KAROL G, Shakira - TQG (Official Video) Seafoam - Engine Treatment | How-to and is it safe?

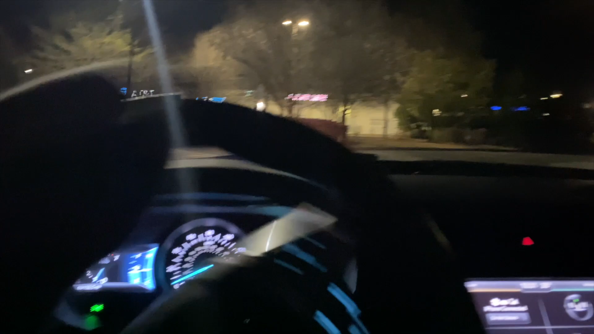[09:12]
and start some bullshit, you dig? So I'm always using my turn signals, you know what I'm saying?
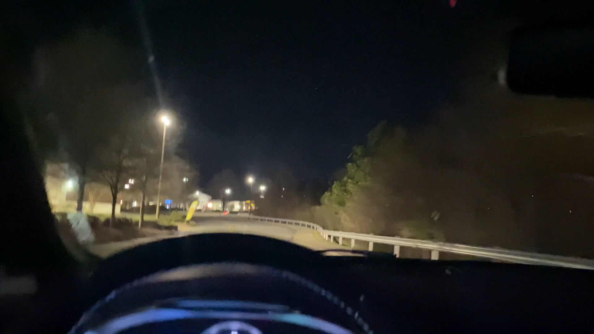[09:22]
Prevention is better than cure, as the old folks back in Jamaica used to say. So yep, back to the crib. I told y'all I live in the city, so don't take me more than a few seconds to get to the crib now.
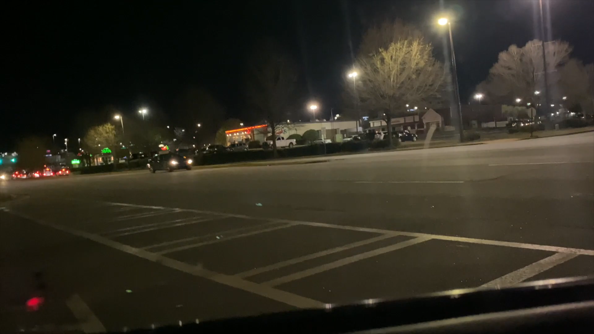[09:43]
Yep.
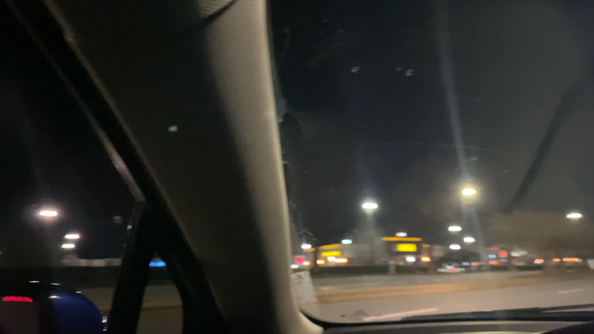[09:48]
Chick-fil-A, the movie theater, Old Navy, everything's right here, bro. Ain't gotta go far.
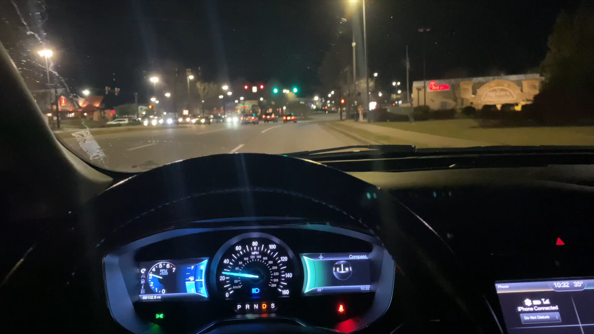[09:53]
And this is the way to go to the crib.
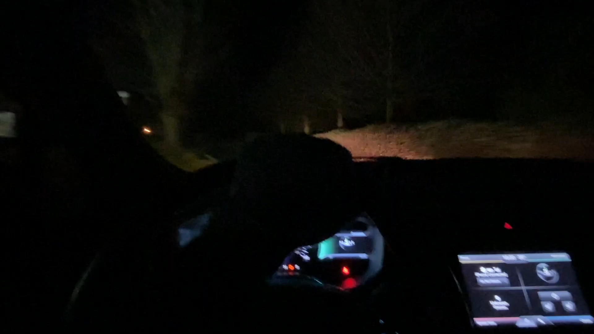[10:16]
Some white beams in the beamer.
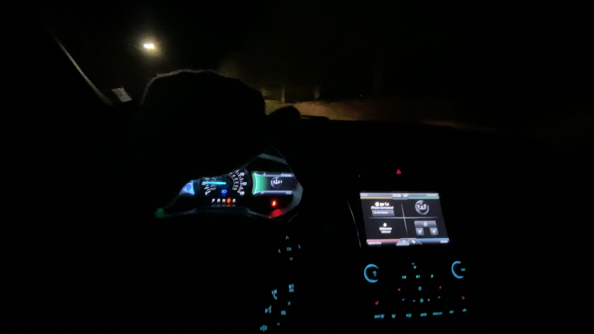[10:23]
So you can watch the time, how long I've been driving. See, it's not long and I'm almost at my gate.